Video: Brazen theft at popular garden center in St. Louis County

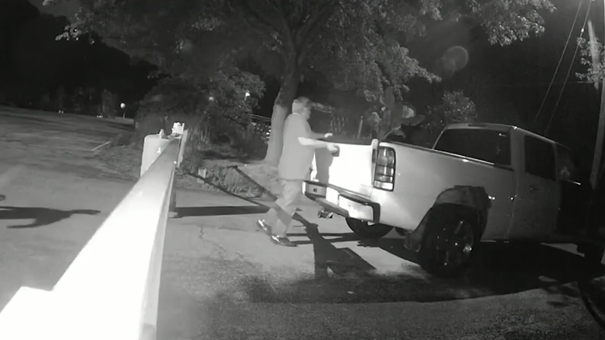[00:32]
Louis County Police, on June 13th between 9.30 p.m. and 11 p.m., three suspects forced entry into Greenscape Gardens at 2832 Barrett Station Road. A large safe was stolen from inside the business. We were burglarized and it's always hard to understand why somebody would do that.